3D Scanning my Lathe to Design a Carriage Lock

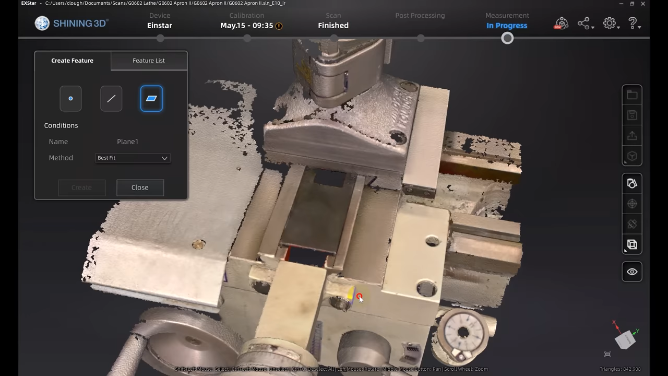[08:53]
Now these machine dovetail surfaces look like a good place to start, so I'll just highlight some data that's on this flat dovetail. The one on the other side is also at the same height, so I'll highlight some of that data, and then let it fit a plane to all of those points that I've got selected.
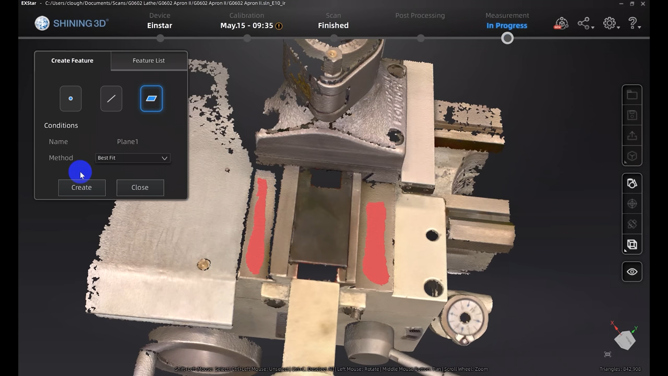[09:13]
So I click Create, and it will do a Best Fit, and you can see it's created something called Plane 1. Now to orient, I also need a couple more planes. I'll get some information off the front of the lathe here and create a vertical plane. This is not going to necessarily be perfectly perpendicular just because of the draft, but we're not going to use it for that.
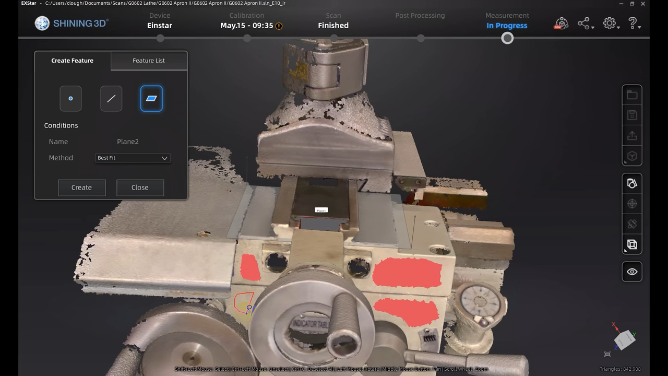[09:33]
You'll see here in a minute. So I'll create a second plane there, and then I'm going to create a third plane on the right-hand side. Again, this is not necessarily vertical. To orient, we need a plane, a line, and a point. So I'll create a line between that top plane and the front plane, so I'll just select the two planes that I created, the one across the top and the one on the front, and this will give me a line through that intersection. This will be like the x-axis in the final coordinate system,
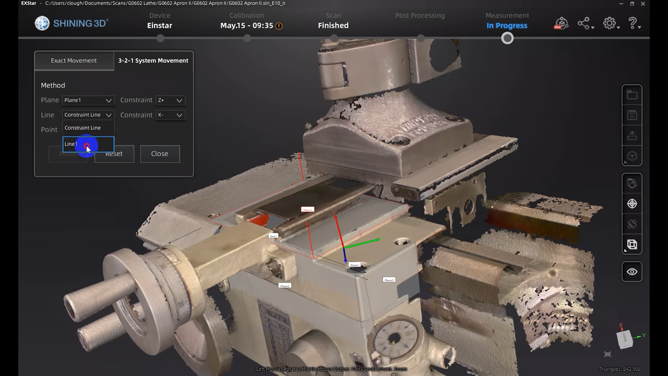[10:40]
I'll select that first horizontal plane, mark that as Z positive, so Z comes up out of that plane. I'll choose the line, and then I'll choose X positive. That line is the X axis pointing to the right, and then I'll choose my point that I created for the zero.
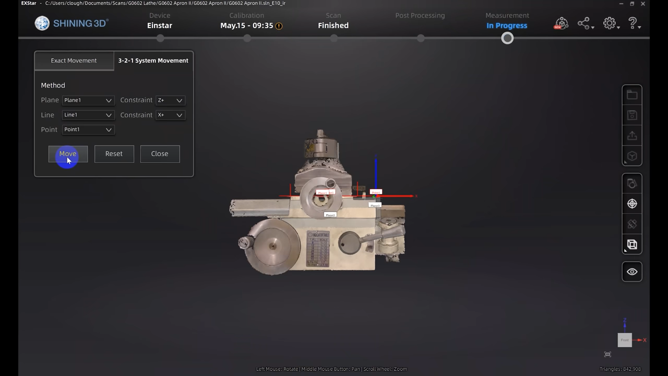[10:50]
Click Move, and it will snap to the coordinate system. Now down in the lower right corner, you can see the axes, X to the right, Z up,
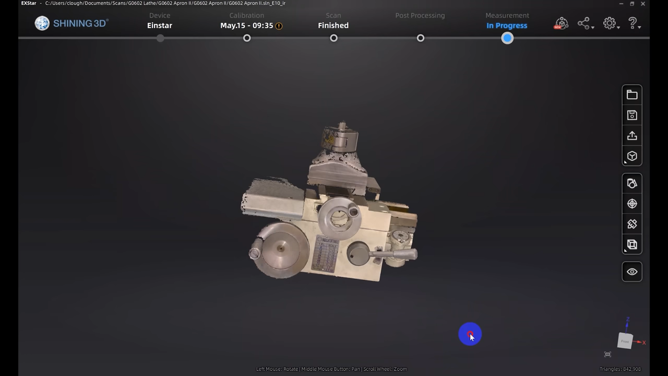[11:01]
that looks right, and as we rotate the model around, we can see the origin diagram down here.
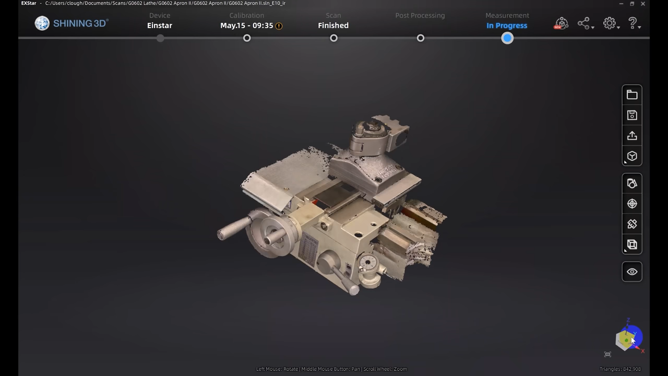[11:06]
We can click on different parts of the box, look at different sides of the model, and that all looks good.
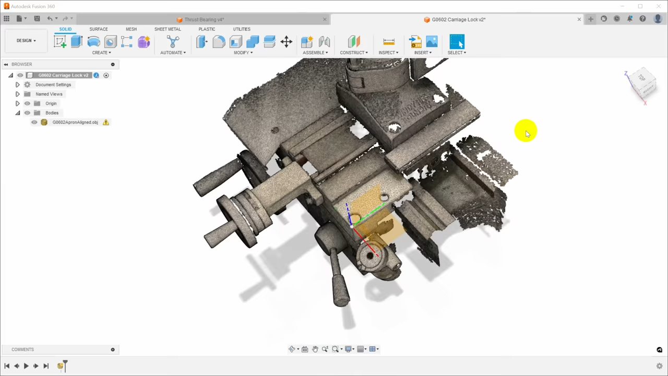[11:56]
but scan data or mesh data in Fusion is not really a first-class citizen. You can't align anything to it.
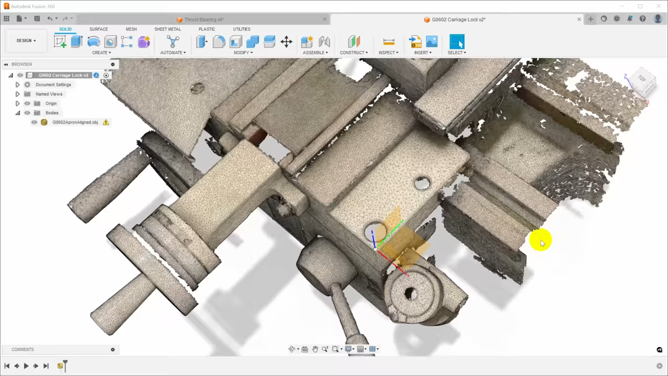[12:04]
You can't even select points in it.
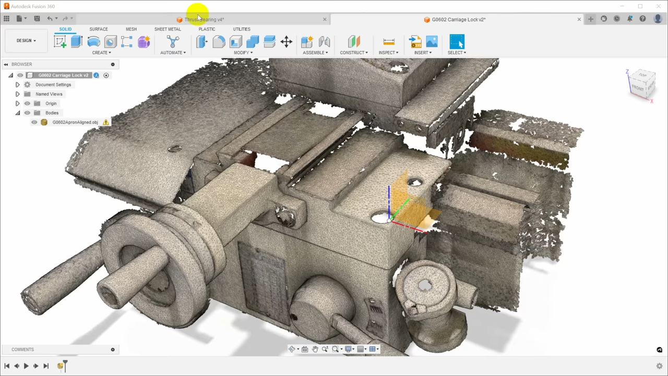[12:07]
So to work with this, we need to move over to the Mesh workspace and choose Create Mesh Selection Sketch.
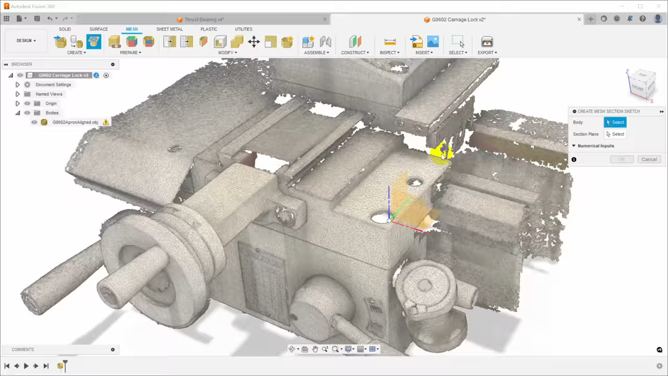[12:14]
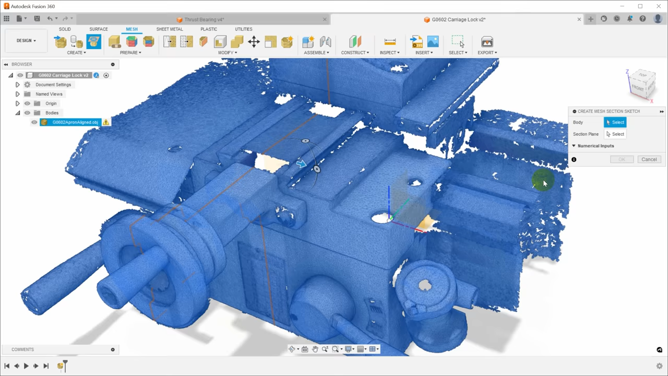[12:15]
Now I'm going to select the front plane here, and then we'll drag back a plane from that,
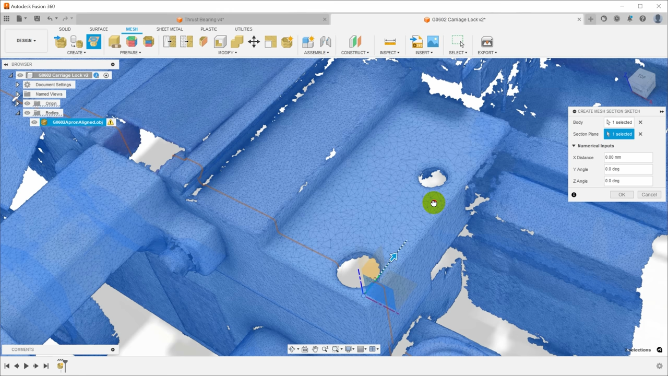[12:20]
and it's going to create a line wherever that plane intersects the mesh. So this orange line that you see here on the screen, it isn't real sketch geometry,
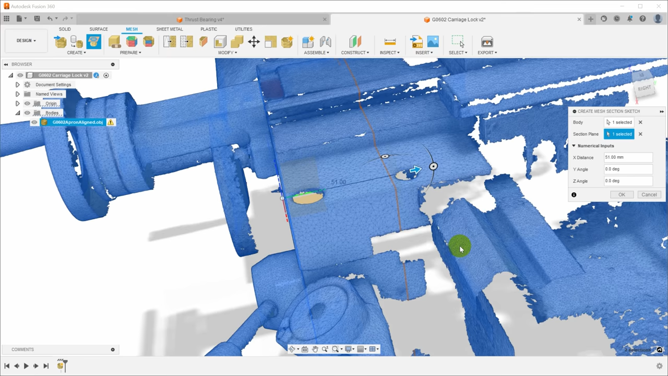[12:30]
but it's geometry that we can use to create sketch geometry.
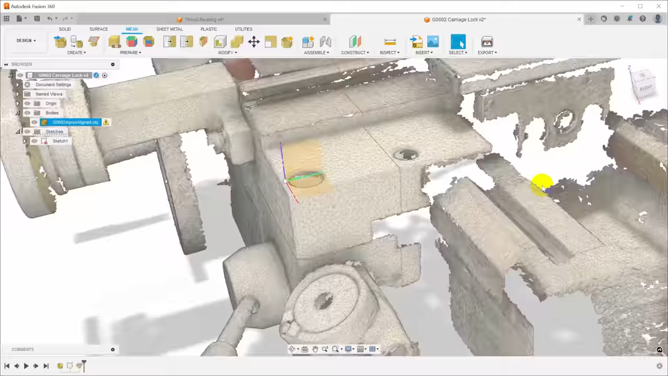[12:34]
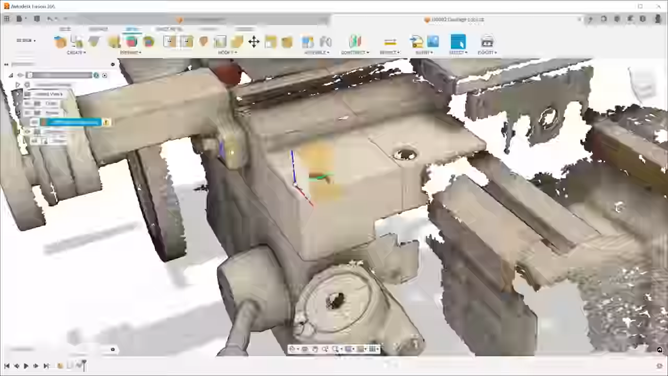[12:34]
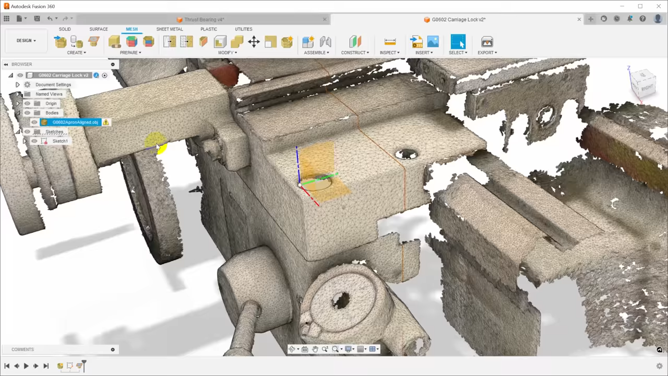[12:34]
So you can see that it created a sketch here. I'll name this Front Section, and then open up that sketch and edit it.
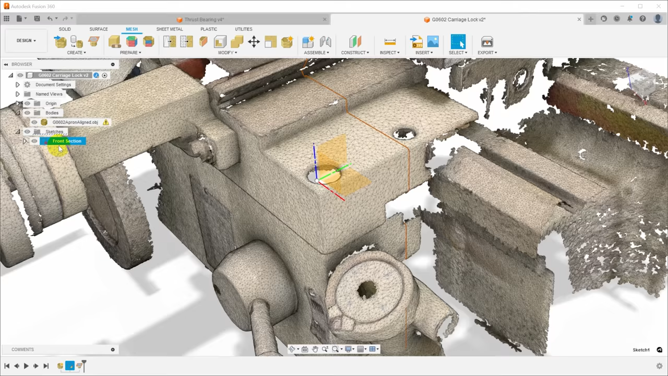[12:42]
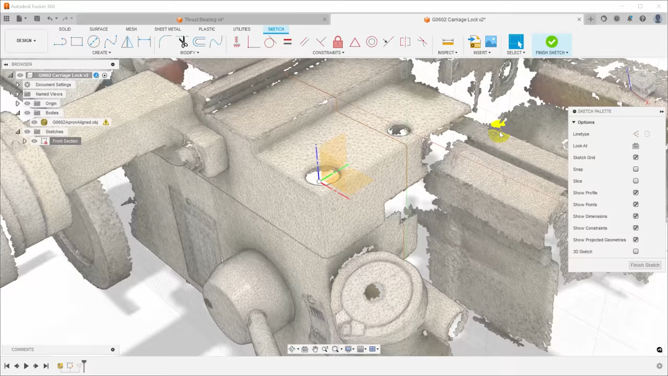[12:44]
Now even this orange line in the sketch isn't real sketch geometry, but we can create sketch geometry from it.
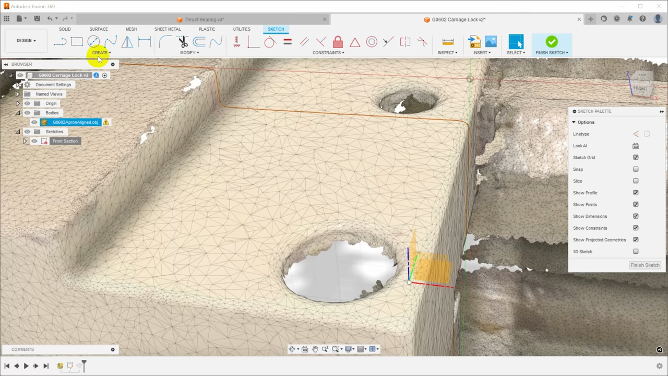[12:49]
Under the Create menu, I'll select Fit Curves to Mesh Section. In this case, I want to choose a line, and I'll select a couple of points on that projected curve, and it will create a real sketch line that aligns with it,
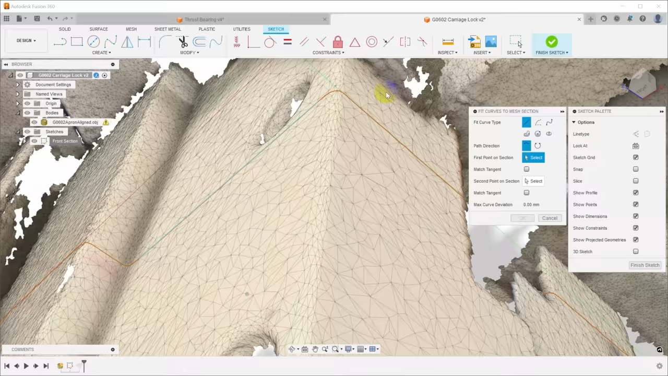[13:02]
and I'll do the same thing over here on the right-hand side.
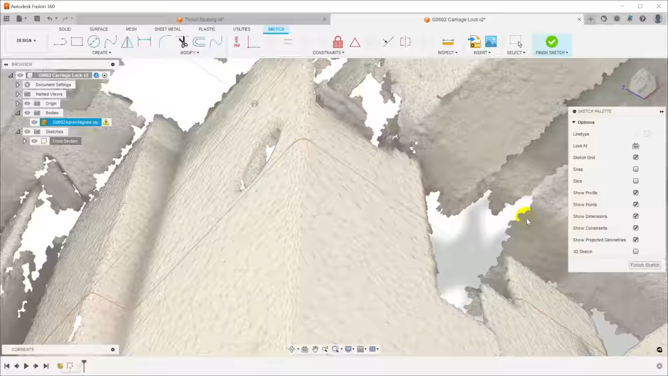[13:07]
And now we have a couple of real line segments in the sketch that are derived from the scan data.
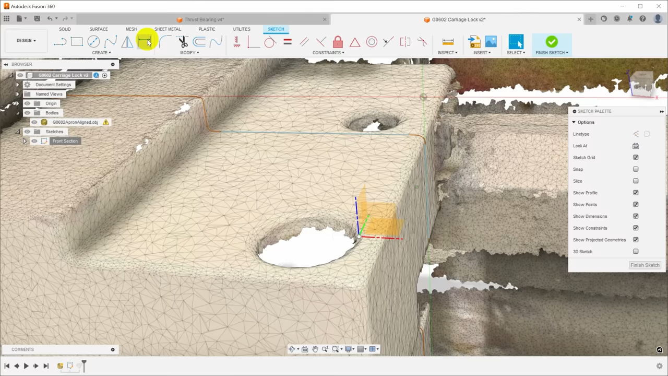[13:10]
Now I'm going to use those to create a rectangle. I'm going to line it up with those sketch lines that
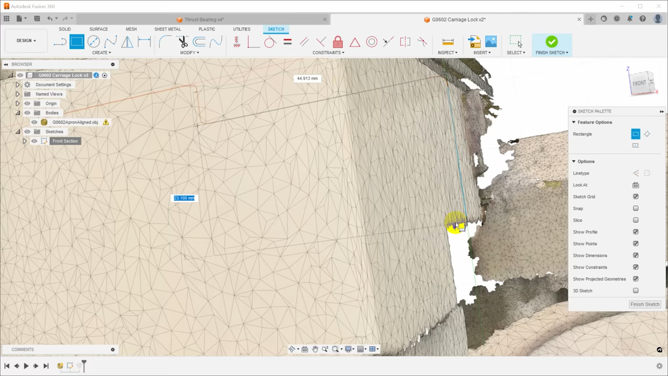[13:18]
we pulled from the scan data and get roughly the cross-section of a piece of the apron here so that we can use that to extrude a solid model.
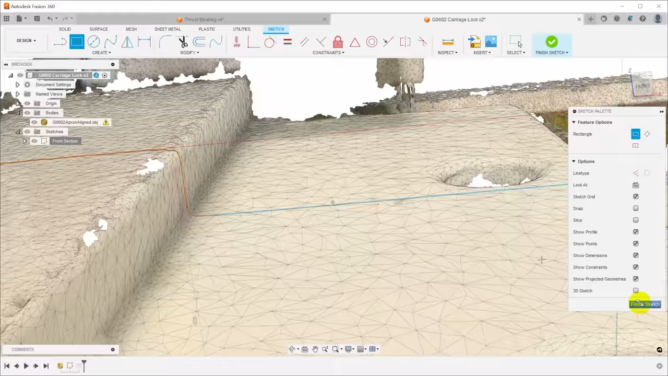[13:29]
That all seems to be aligned up well, so I'm going to go and do exactly the same thing on the right-hand side.
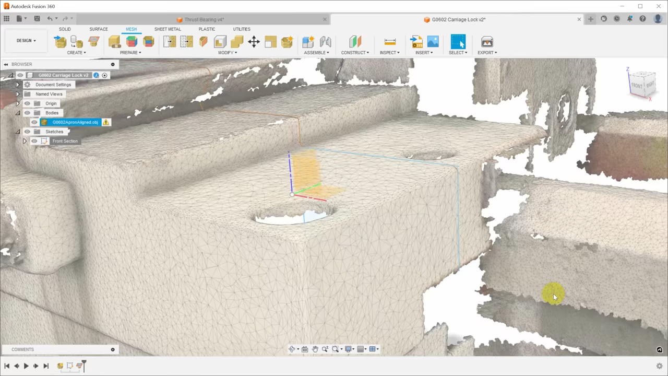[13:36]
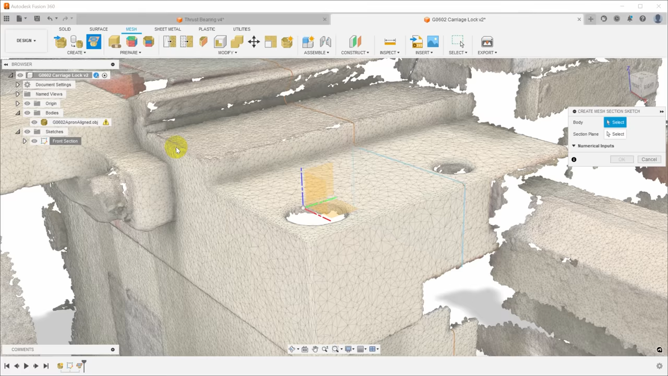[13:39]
So I'll just say Create Mesh Selection Sketch again.